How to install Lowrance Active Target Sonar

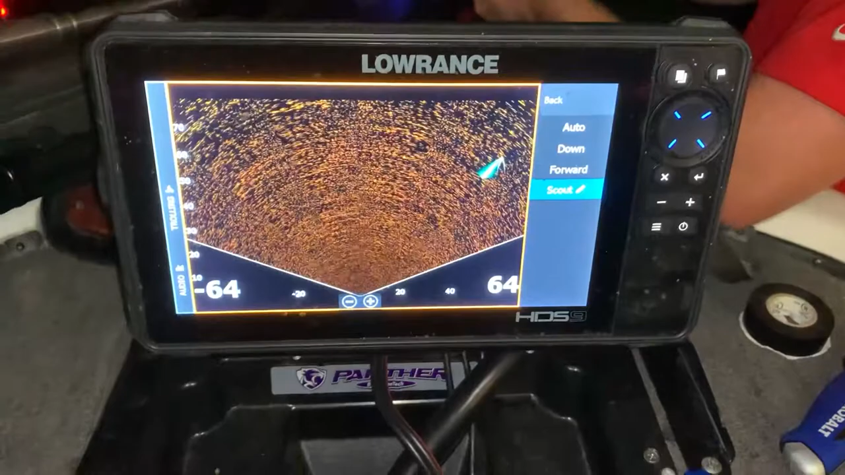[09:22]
There's the active target and scout mode right there. And Blake is tightening up some bolts.